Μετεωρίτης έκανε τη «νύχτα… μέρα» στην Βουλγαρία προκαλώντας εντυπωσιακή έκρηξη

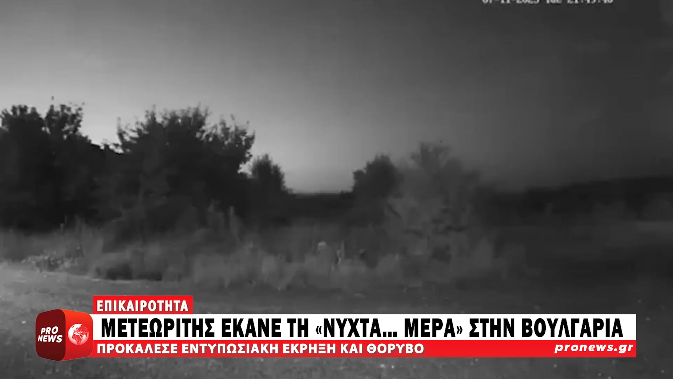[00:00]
Αναστάτωση προκάλεσε στους κάτοικους της βορειοδυτικής Βουλγαρίας μετεωρήτης που έπεσε το βράδυ της Τρίτης στο έδαφος της χώρας, προκαλώντας μάλιστα έναν εντυπωσιακό όσο και τρομακτικό θόρυβο. Ο μετεωρήτης εντοπίστηκε πάνω από τη Σόφια περίπου στις 9.50, ενώ το Ινστιτούτο Μετεωρολογίας και Ιδρολογίας και το Υπουργείο Εσωτερικών της Γειτονικής Χώρας επιβεβαίωσαν το περιστατικό.